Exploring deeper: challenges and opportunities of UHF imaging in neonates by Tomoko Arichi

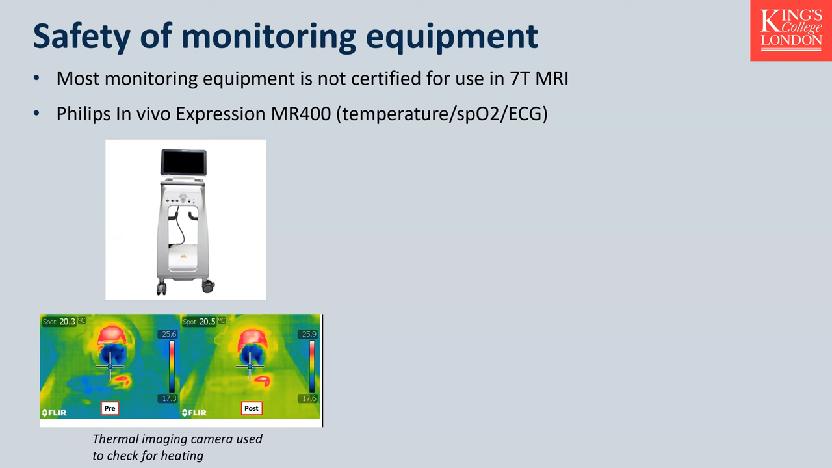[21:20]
We use some we use the thermal imaging camera to check whether or not there's any heating of the system itself. We stuck all the monitoring bits on ourselves, including attaching the leads on our face and things like that, because we know that babies, if they've got cardiac leads on, for example, they're going to be much closer to inside the ball than if it's an adult subject. And also, of course,
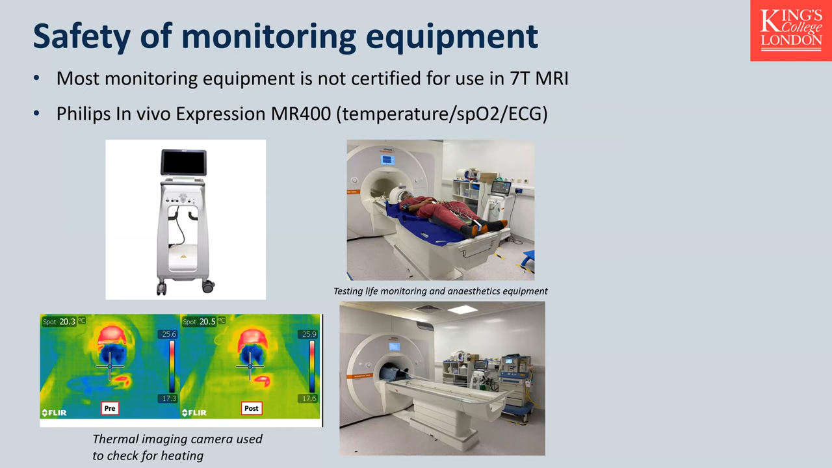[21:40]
they'll be much closer to the transmit field because the baby's head is right inside the coil and their chest is is right onto the coil as well. So we basically checked whether or not there was any heating at all on ourselves. And then we checked whether or not there was any noise on the images and so on as well.